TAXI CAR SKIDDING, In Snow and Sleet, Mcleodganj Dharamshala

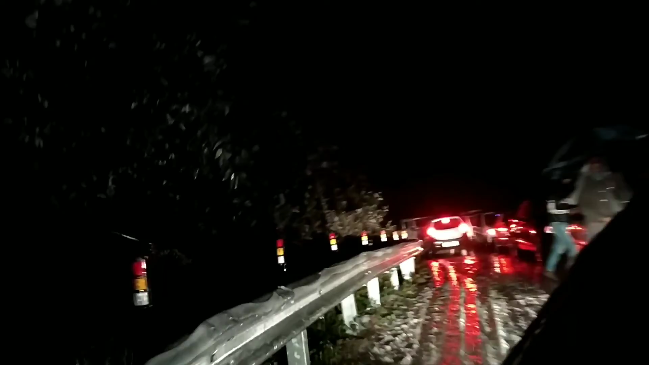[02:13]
साइड हो जाओ, नहीं तो मंजी लग जाए। चलो जी, चलो जी।